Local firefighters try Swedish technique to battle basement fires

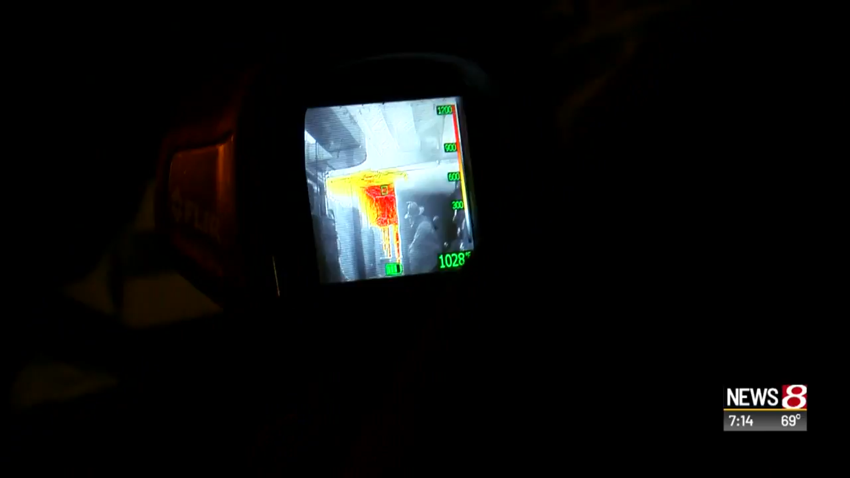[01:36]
I KNOW BECAUSE THIS IS MY VIEWPOINT IN THE FIRE WITH THE CREWS. THE TEMPERATURE WAS RIGHT OUT 900 TO 1000 DEGREES FOR THE ENTIRE TIME THAT THEY WERE COMING IN.